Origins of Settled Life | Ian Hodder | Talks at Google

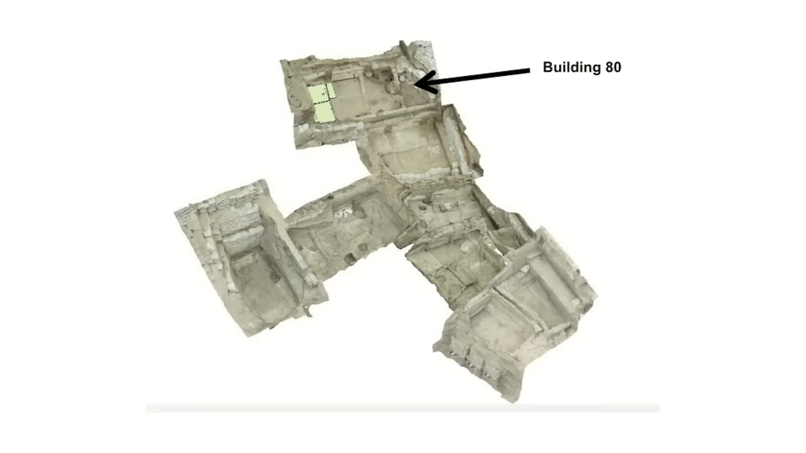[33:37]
And you can see these different houses that we've been excavating. But I want to focus on that particular building, Building 80.